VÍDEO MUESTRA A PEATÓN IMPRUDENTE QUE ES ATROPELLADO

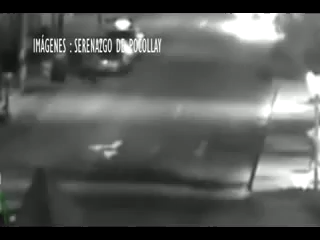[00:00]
La imprudencia de Jaime Catunta Rivera lo ha dejado al borde de la muerte. Como se aprecia en imágenes, el joven de 33 años cruza de manera intempestiva la avenida Jorge Basadre y es atropellado por un vehículo que transita por la zona. El hecho ocurrió en Pocoyay. Una cámara de seguridad de la municipalidad de Pocoyay graba el preciso instante en que sucede el accidente.